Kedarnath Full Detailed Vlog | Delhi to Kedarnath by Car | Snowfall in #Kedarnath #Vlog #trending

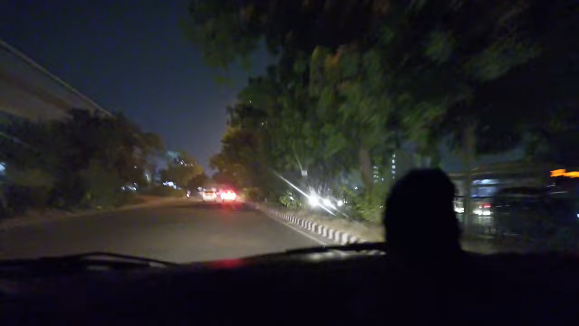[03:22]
हरिद्वार का रास्ता 2.5 से 3 घंटे का है, वो तो बहुत ही जल्दी गुजर जाएगा, पर जो रास्ता ऋषिकेश के बाद पड़ता है, यानी कि पहाड़ों का ऋषिकेश से सोनप्रयाग, वो हमारा सबसे ज़्यादा समय लेगा।
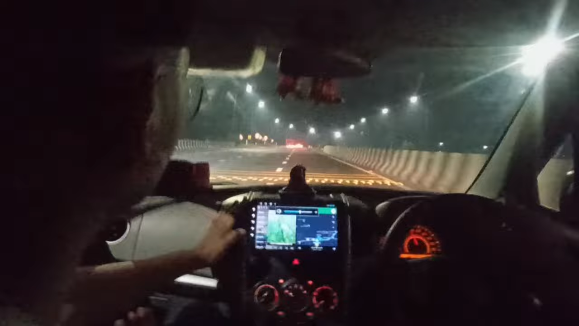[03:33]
तो वो गाजियाबाद आ चुके हैं, 11 बज चुके हैं, सिर्फ गाजियाबाद ही पहुँच पाए हैं।
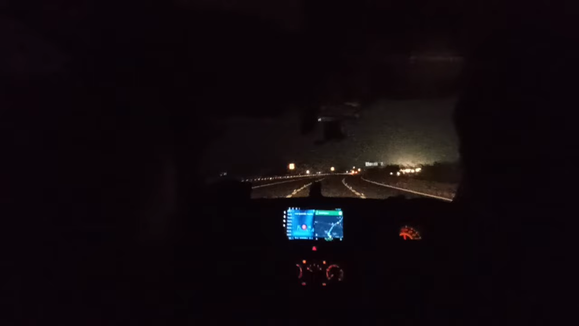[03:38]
टोल टैक्स यहाँ पे 160 रुपीज़ का है,
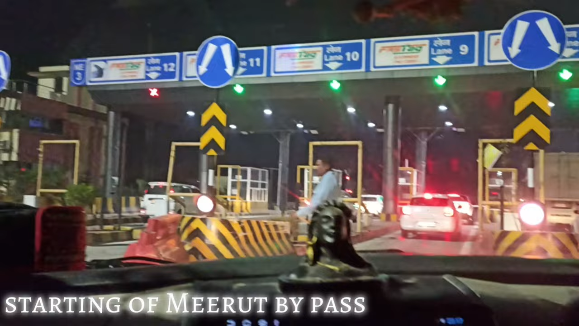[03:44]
और आगे और टोल टैक्स पड़ेंगे, 2 या 3 और हैं।
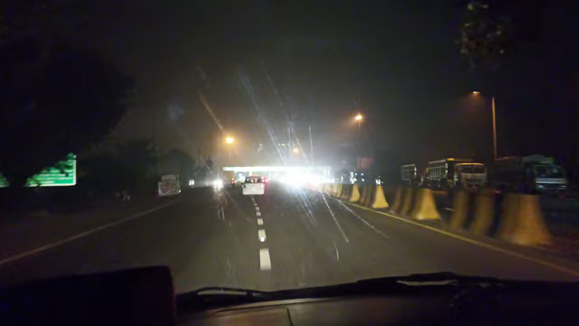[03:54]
आपका अगला टोल पड़ेगा मेरठ बाईपास की एंडिंग में, और यहाँ पर आपको देने पड़ेंगे 110 रुपये। मेरठ बाईपास पे चढ़ने और उतरने का आपका 270 रुपये हो गया।
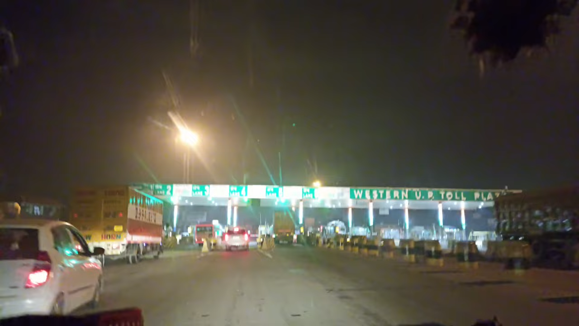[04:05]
बाकी एक और आगे टोल पड़ेगा, जो कि पड़ेगा हरिद्वार की स्टार्टिंग में,
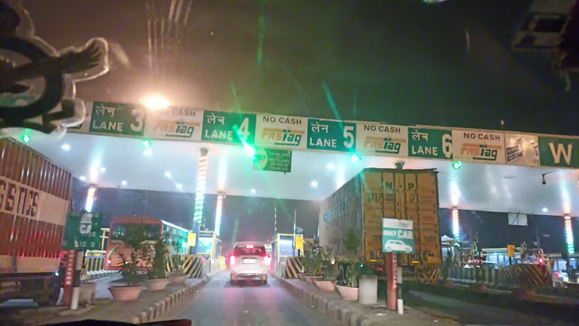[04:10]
और ये हरिद्वार से पहले टोल पड़ेगा, जिसका रेट है 100 रुपीज़।
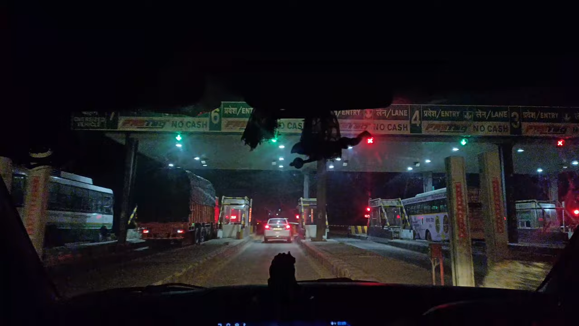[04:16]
अब हम पहुँच चुके हैं हरिद्वार,